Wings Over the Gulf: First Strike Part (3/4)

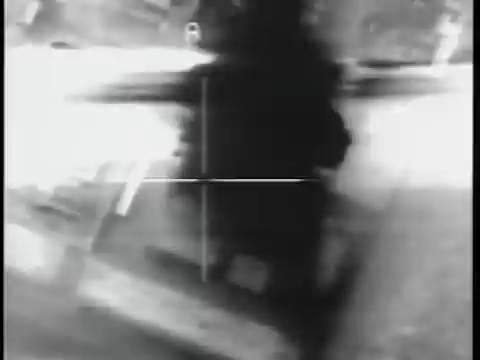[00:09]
Two squadrons of F-117 Nighthawks launched simultaneous strikes across the city of Baghdad,
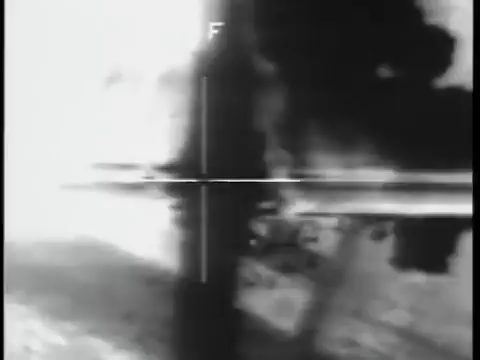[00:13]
dropping approximately 60 laser-guided bombs on Iraqi communications buildings, air defense bunkers, ammunition bunkers, Scud missile sites, and the headquarters of the Iraqi Air Force.
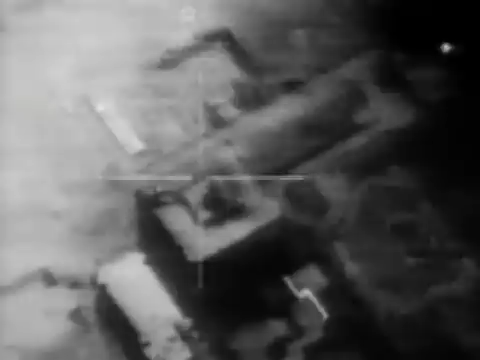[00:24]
Within minutes, the foundation of Iraq's complex command and control network has been crippled, and the war in the Persian Gulf has begun.
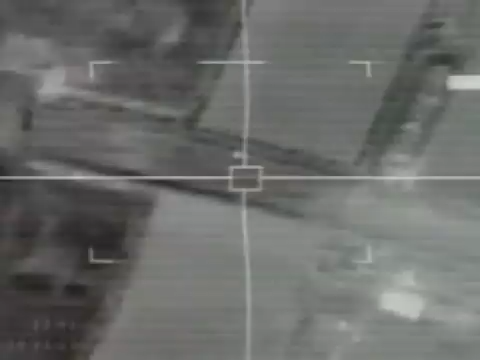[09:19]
which are actually conventional 2,000-pound bombs fitted with special noses
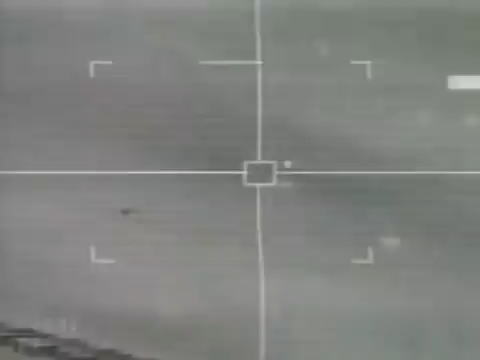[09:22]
that steer towards targets marked by laser beams. Laser-guided bombs are very accurate, but they are also very expensive.